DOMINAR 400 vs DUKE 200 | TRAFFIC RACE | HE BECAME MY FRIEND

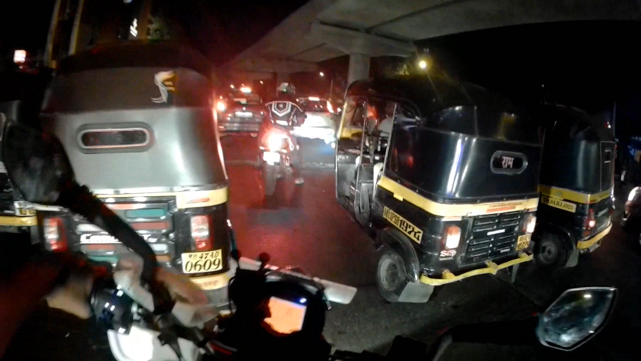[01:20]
और यहाँ रुके हैं, ये हुए आगे हम, और ये चालू हुआ सिग्नल,
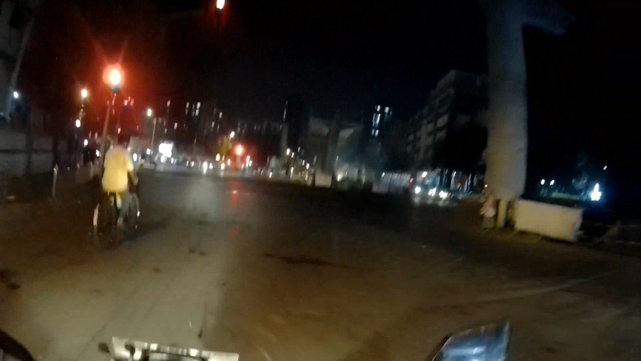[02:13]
सिग्नल तो बंद है बच्चे, ये आया बंदा इतने आसानी से नहीं तोड़ेगा।